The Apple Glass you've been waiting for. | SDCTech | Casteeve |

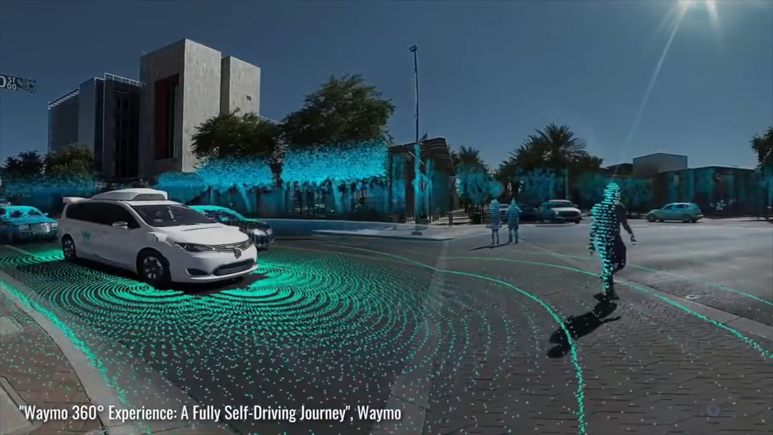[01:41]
is a system that can 3D map an environment by calculating the distance between different points.
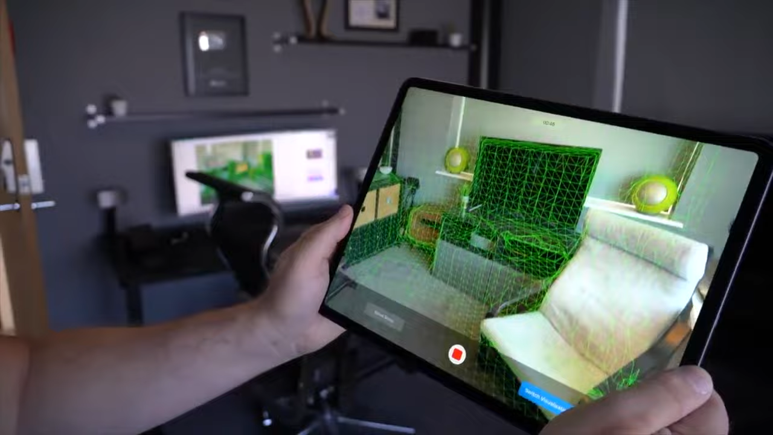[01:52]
Advanced LiDAR technology will make using Apple Glass AR a breeze,